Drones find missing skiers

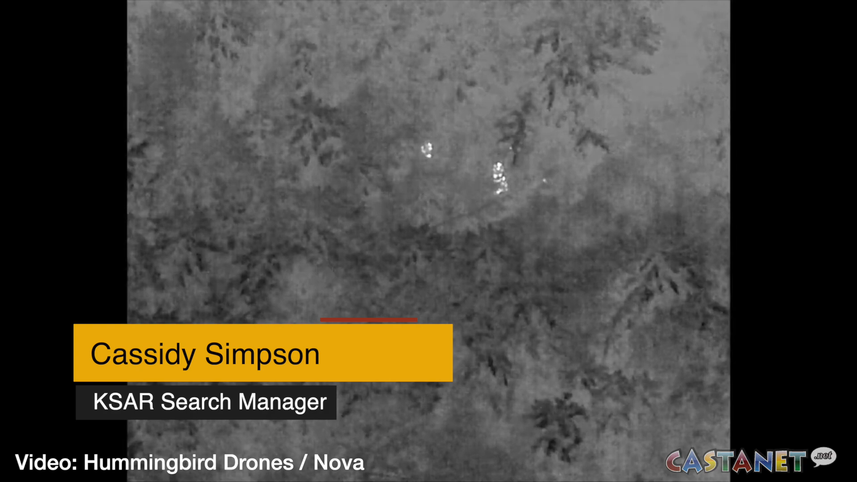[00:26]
It's a very steep, um, steep bit of terrain, heavy, heavy, heavy trees.
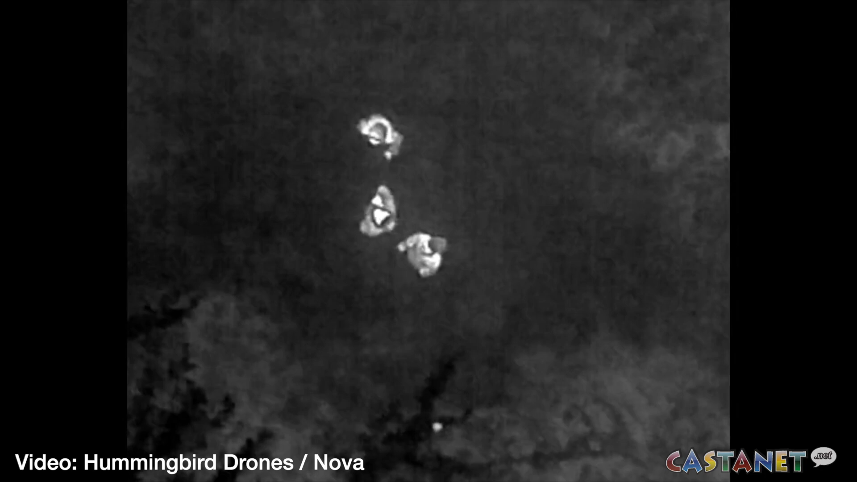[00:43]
So it's easy to get kind of confused and turn around on where you are on the mountain.
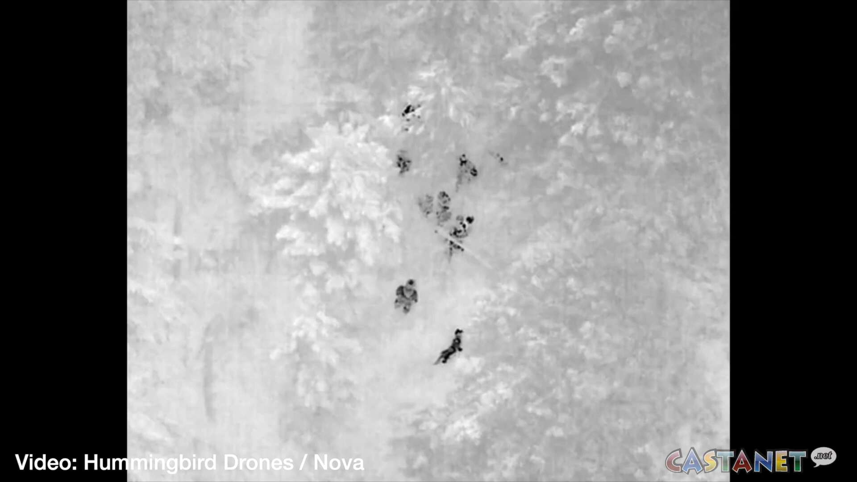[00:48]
So after finding tracks in the gully, the drones repositioned and the trio was found at about 4 45 AM. They
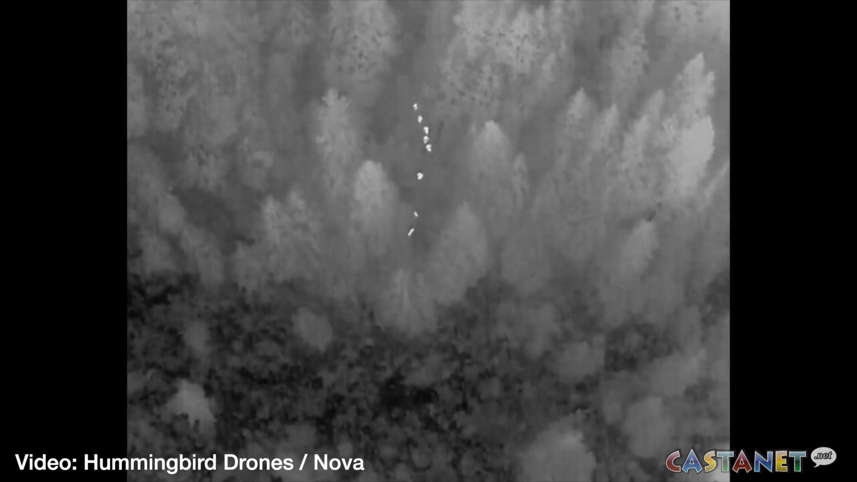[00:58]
weren't able to catch them had they stopped when they realized they got into the first bit of trouble. But you know, people don't really know.
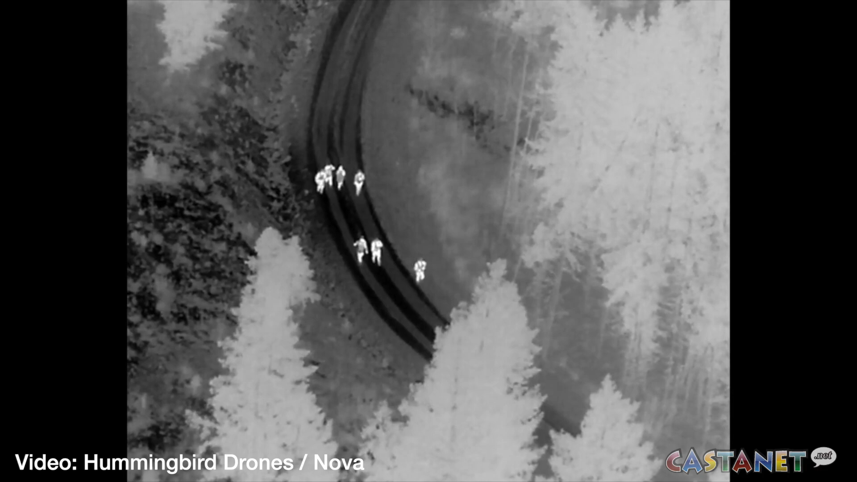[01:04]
So they're going to keep walking down the mountain and that's basically what they were doing as they had stayed moving, maybe to stay warm because they were definitely going to be cold.
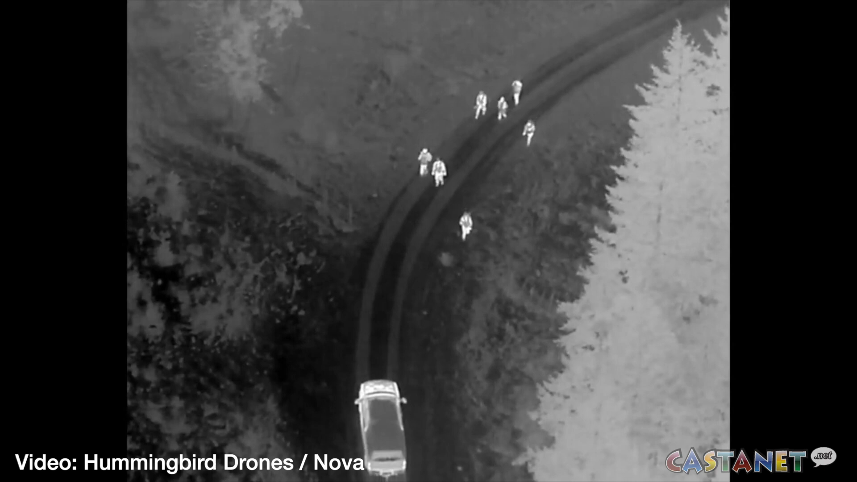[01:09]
By the time we caught up with them, they were pretty cold and wet.
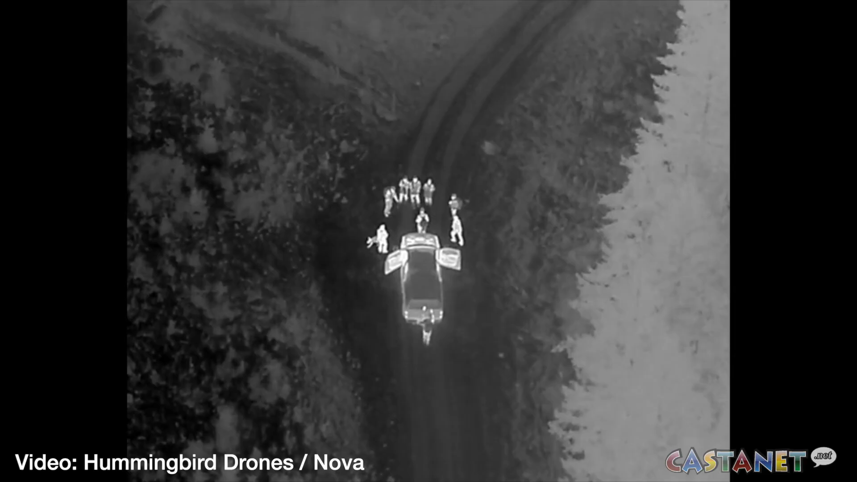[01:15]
Including these three, there have been a total of six people who have gone missing while on Sun Peaks slopes in the past several weeks. For CastNet Kamloops, I'm Josh Dawson.